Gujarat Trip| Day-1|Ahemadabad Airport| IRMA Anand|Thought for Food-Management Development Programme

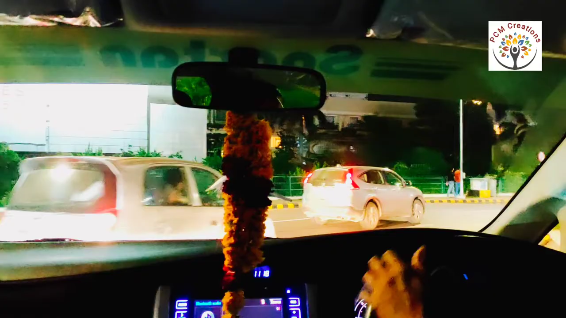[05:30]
ତା'ମାନେ ଏବେ ହେଉଛି ଆପଣଙ୍କର 11:10, ସେ କହୁଛନ୍ତି ପାଖାପାଖି 1:10 ହେଇଯିବ। ମୋତେ କାହିଁକି ଲାଗୁଛି ଆଉ ଟିକେ ଟାଇମ୍ ଲାଗିବ ବୋଲି। ସୋ ଚାଲନ୍ତୁ କେତେ ସମୟ ଲାଗୁଛି ଦେଖିବା। ହଁ, ଆଉ ମୁଁ ଯେହେତୁ କୁକିଜ୍ ଆଉ କୋଲ୍ଡ କଫି ପିଇଥିଲି ଫ୍ଲାଇଟ୍ରେ, ମୋତେ ଭୋକ ବି ଲାଗିଲାଣି। ଭାଇ କହୁଛନ୍ତି କେଉଁ ଢାବା କି ରେଷ୍ଟୁରାଣ୍ଟ ଖୋଲା ଥିବନି ଏବେ।
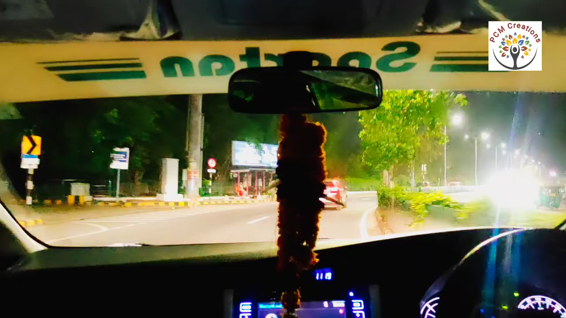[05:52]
ସୋ ଚାଲନ୍ତୁ ଦେଖିବା କ'ଣ ମିଳୁଛି ଏଠି। ପୋହା ଆଉ ବଡ଼ାପାଓ ମିଳିପାରେ କହୁଛନ୍ତି। ସୋ ଦେଖିବା ଭାଗ୍ୟରେ କ'ଣ ଅଛି। ସୋ ଫାଇନାଲି ପୋହା ମିଳିଗଲା ରାସ୍ତାରେ, ତମେ ପୋହା ଖାଇବୁ।
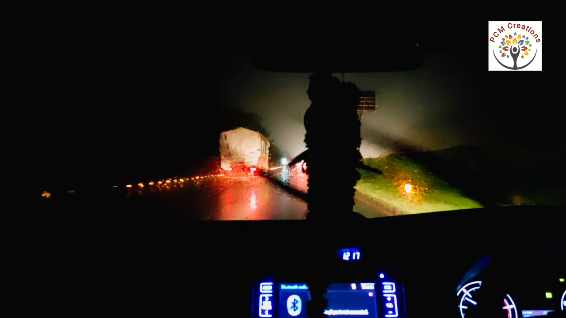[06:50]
ଦେଖନ୍ତୁ ବର୍ଷା ଆମ ପଛ ଛାଡ଼ୁନାହିଁ। ସୋ ଆମେ ଜଷ୍ଟ ଏବେ ଟିକେ ଖାଇକି ଗାଡ଼ିରେ ଆସୁଛୁ।
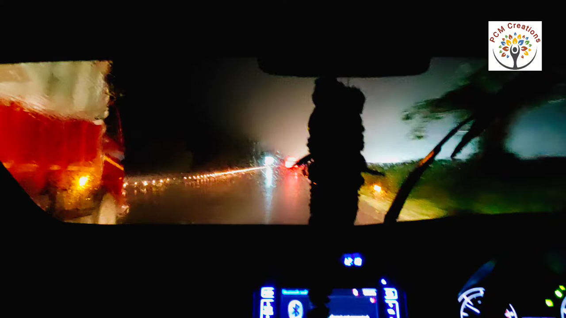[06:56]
ଏବେ ବର୍ଷା ବହୁତ ଜୋରସେ ପିଟିବାର ଲାଗିଛି, ଆପଣ ଦେଖିପାରୁଥିବେ।
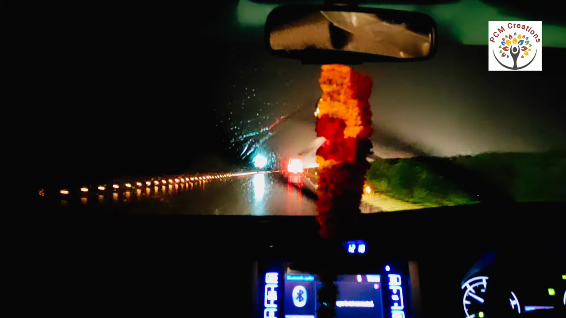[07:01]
ସୋ ଆମକୁ ପାଖାପାଖି ଏଇଠୁ ଲାଗିବ ଆହୁରି କହୁଛନ୍ତି 1:10।
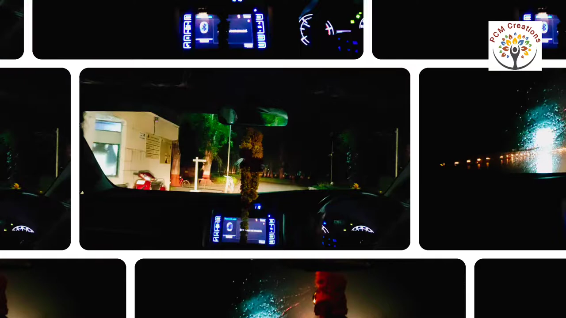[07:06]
ସୋ ଆମେ ଫାଇନାଲି ଇର୍ମା ପହଞ୍ଚିଗଲୁ। ଆଉ ରାସ୍ତା ସାରା ତ ବର୍ଷା ପୁରା ଏକଦମ ପିଟିକି ବର୍ଷା ହେଉଥିଲା ଏକଦମ।
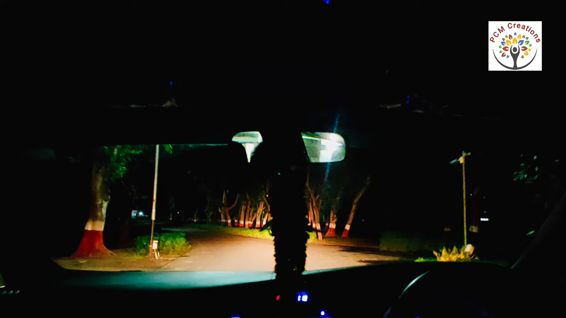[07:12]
ସେଇଟା ହେଉଛି ଇର୍ମା କ୍ୟାମ୍ପସ୍। ଚାରିପଟେ ଦେଖନ୍ତୁ କେତେ ସୁନ୍ଦର ଗଛ ହେଇଛି। ମୁଁ ସକାଳୁ ଯେତେବେଳେ ଟିକେ ମର୍ଣ୍ଣିଂ ୱାକ୍ରେ ବାହାରିବି, ମୁଁ ଦେଖେଇବି ବୁଲିକି ପୁରା ଭ୍ୟୁ। ସୋ ଏବେ ଦେଖନ୍ତୁ ଦୁଇ ସାଇଡ଼୍ରେ ପୁରା ଏକଦମ ବହୁତ ବଡ଼ ବଡ଼ ଗଛ ଅଛି।
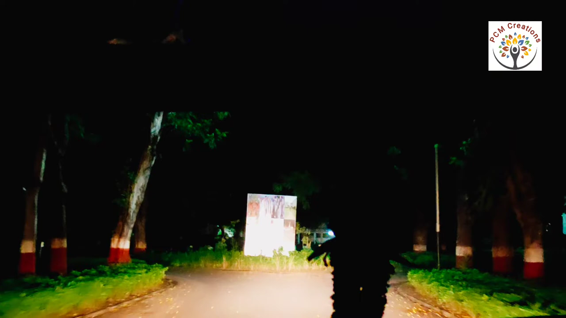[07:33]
ସୋ ଆମକୁ ଆକ୍ଚୁଆଲି ଏମାନେ ପ୍ଲାନ୍ କରିଛନ୍ତି ରଖିବା ପାଇଁ ETDC, ଯେଉଁଟା ଏକ୍ଜିକ୍ୟୁଟିଭ୍ ଟ୍ରେନିଂ ଆଣ୍ଡ ଡେଭଲପମେଣ୍ଟ ସେଣ୍ଟର ତାଙ୍କର କହୁଛନ୍ତି ଇର୍ମାରେ।